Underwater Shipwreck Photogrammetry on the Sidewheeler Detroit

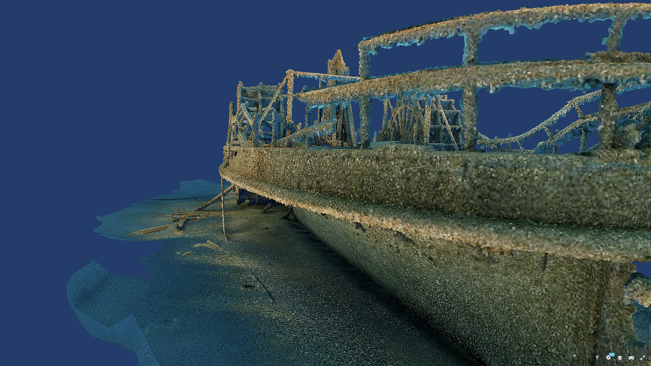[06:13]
create an actual 3d printed model of the wreck and hold an actual replica of the shipwreck in your hands so this isn't a drawing
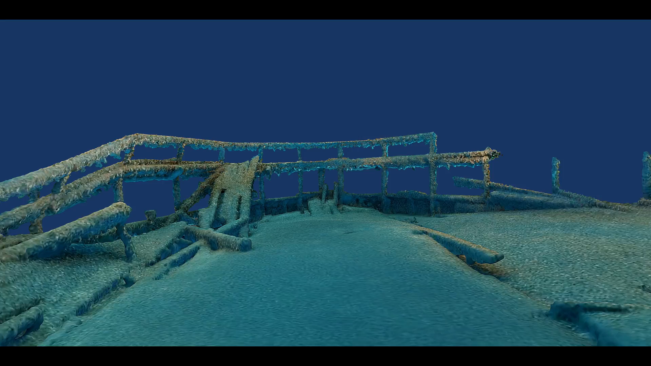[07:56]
sparse cloud and the dense cloud and then about another 20 hours to do
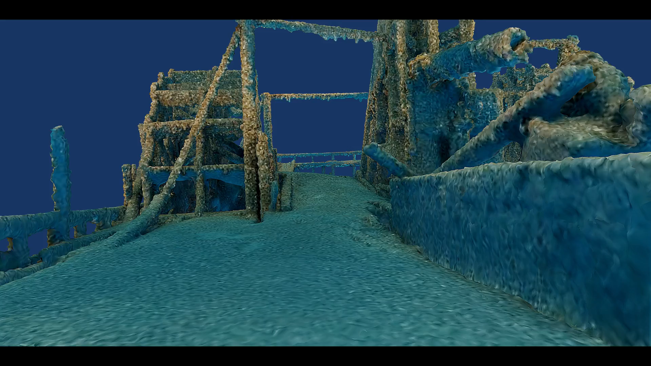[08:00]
the mesh and i did a very very low res texture
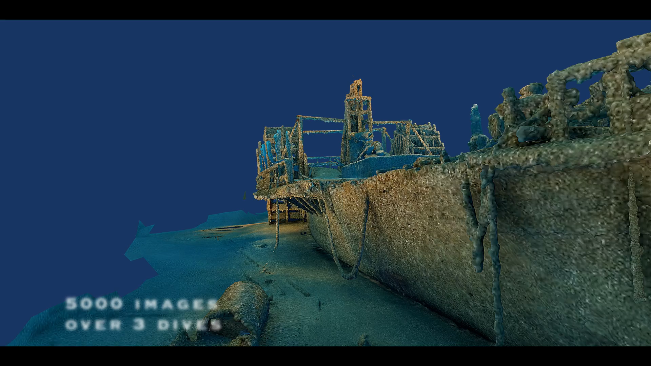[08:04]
to it but it looks incredible it looks like